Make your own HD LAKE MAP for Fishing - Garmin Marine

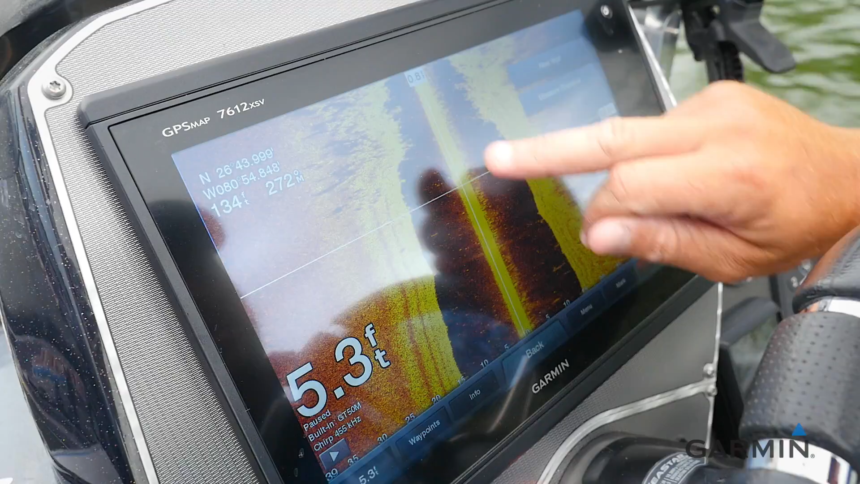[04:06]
On screen: depth 5.3 ft
anything out here, and I can actually save a waypoint on those real subtle little things.
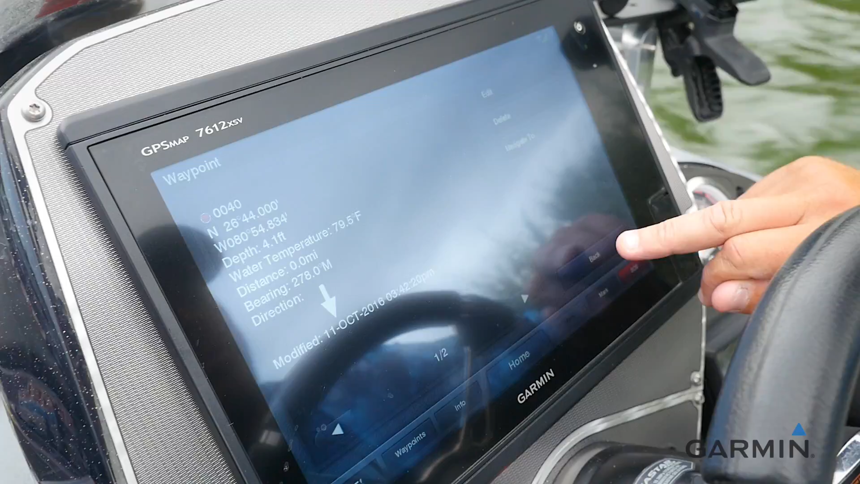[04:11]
As I'm drawing the map, I'm also saving some interesting things like a log, a rock pile, a creek channel, whatever it may be, a sunken boat, I can save it here on the side view. This is a neat little spot right here. It's a high spot and it's got a bunch of grass on top of it.
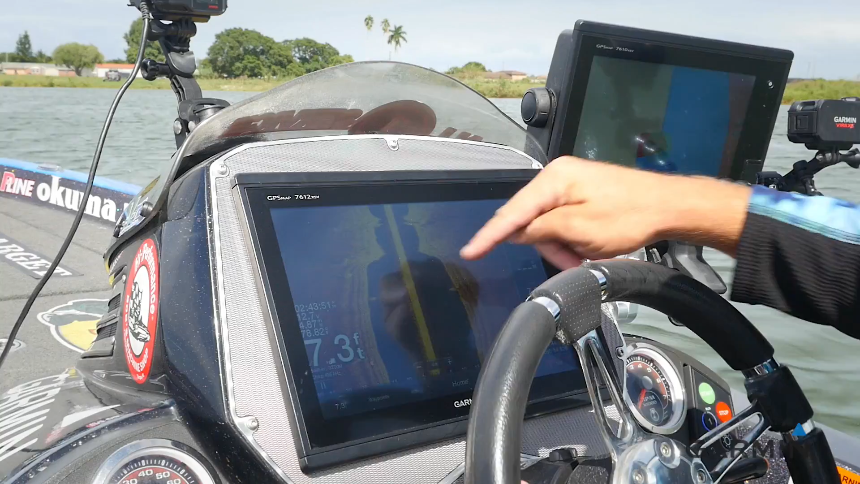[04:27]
So all I have to do there is touch that, hit new waypoint, and back out.
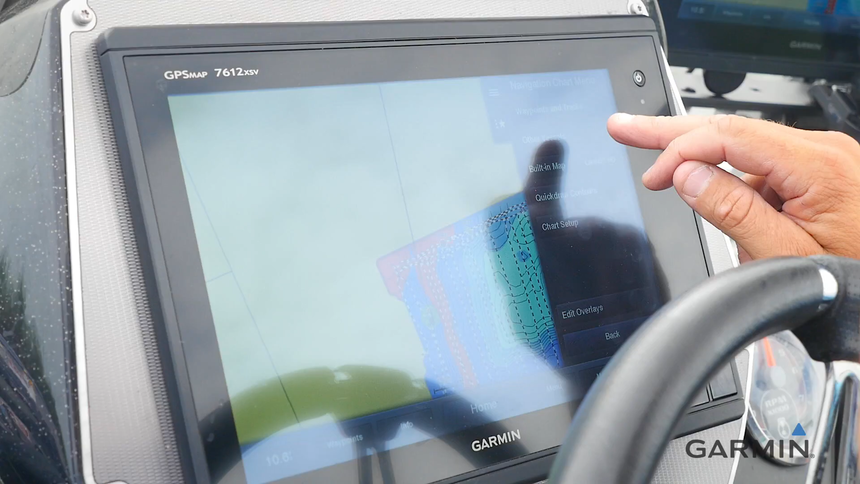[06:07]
I'm going to go to tracks. I'm going to go to active track and I'm going to clear active track.
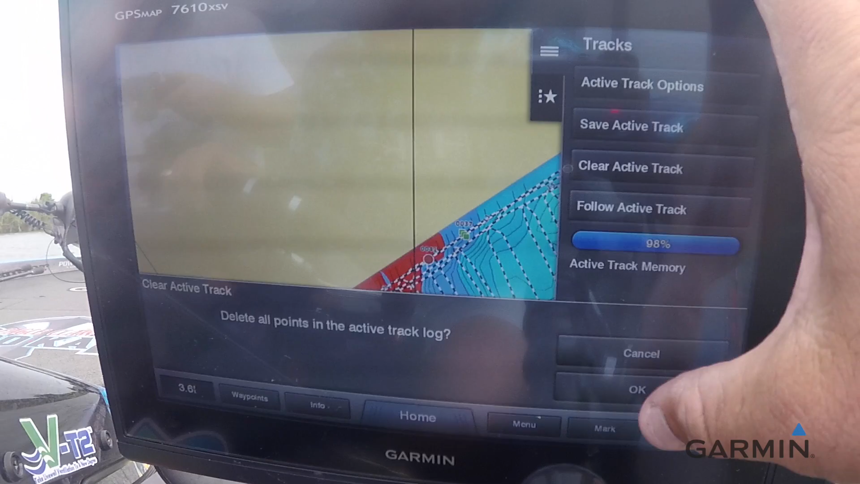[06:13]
Look at that.
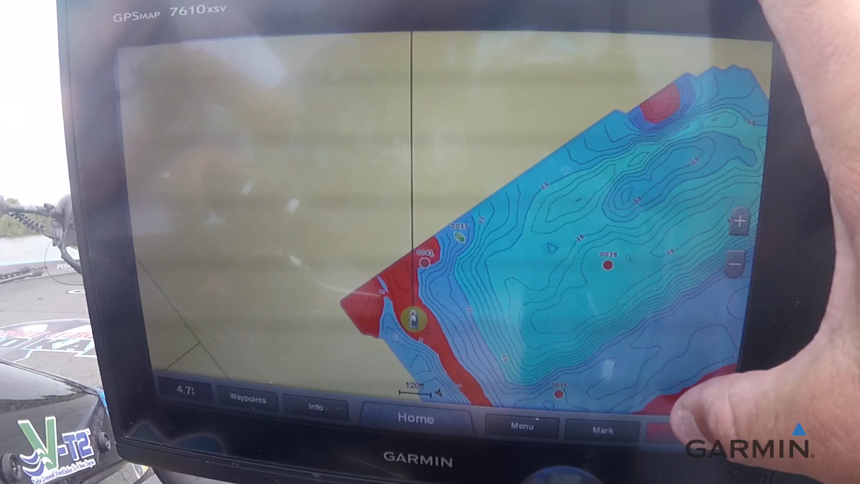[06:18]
Now beautiful, beautiful map.
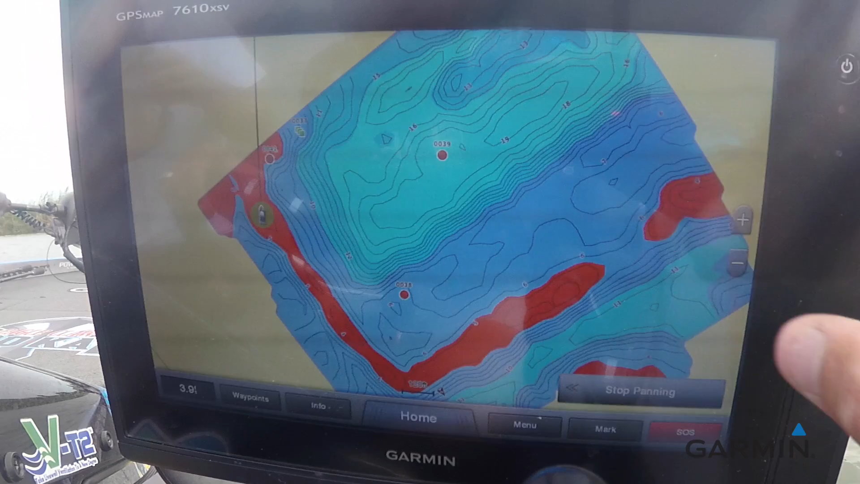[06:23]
Look at that. Really cool looking system.
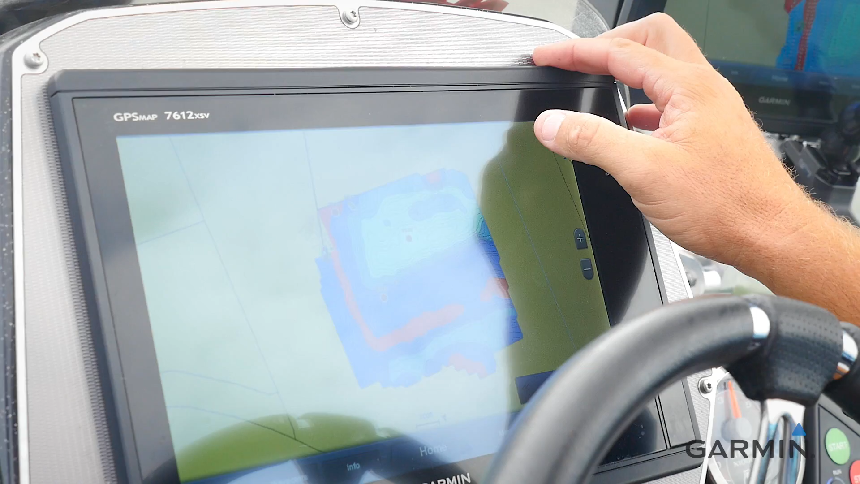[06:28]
And again, this lake's not real big but you can see all the neat little contours out here.
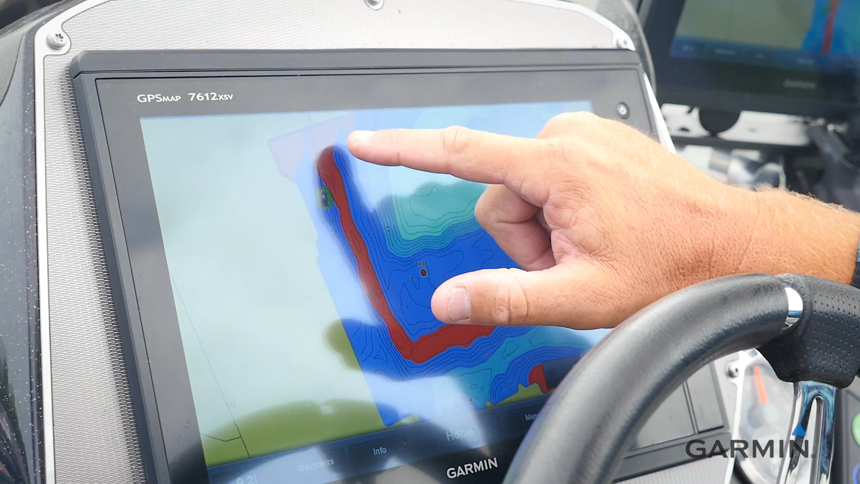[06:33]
This nice little ridge that runs all the way around the lake. Offshore, it's like five to six feet deep on top, three feet deep on top, drops in. Got a little gap right in here, that's a good little spot.
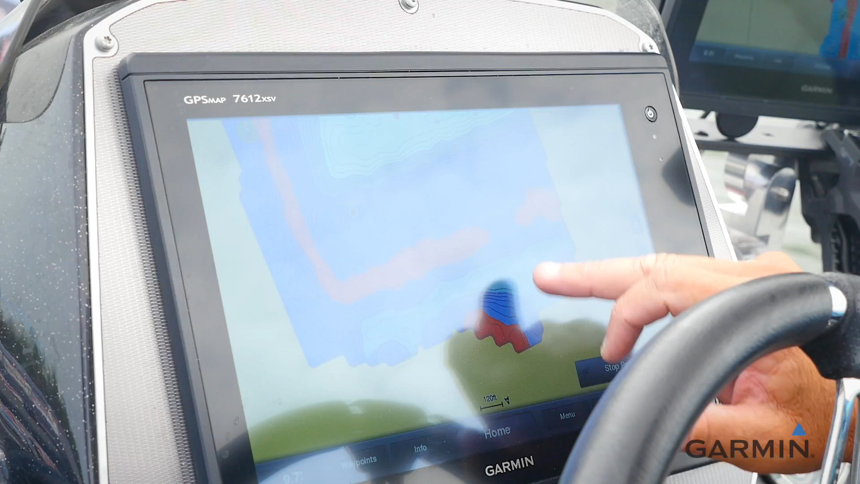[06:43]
Got a little point right up in here. And I dropped a couple of waypoints of some things that I saw out there as well.